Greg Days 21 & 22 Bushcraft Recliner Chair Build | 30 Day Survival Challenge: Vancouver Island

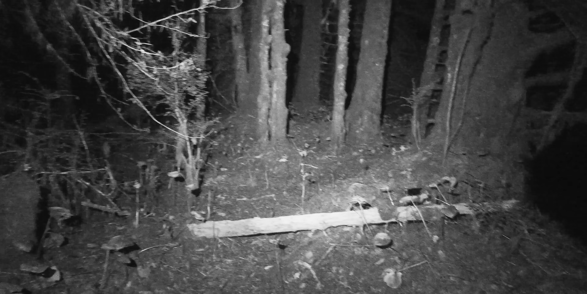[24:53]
I don't know what that is. Either a bear cub or a cougar. It doesn't come right to camp, but it keeps doing it. Something up in the tree. Yeah, it's a bear cub.
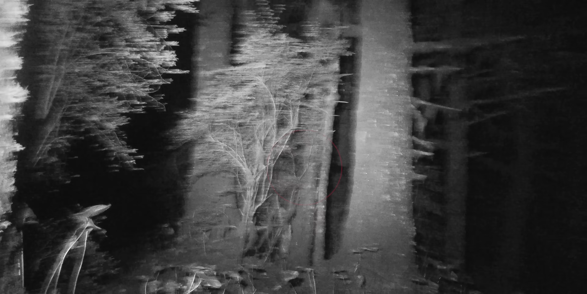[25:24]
Right in the tree. Right there.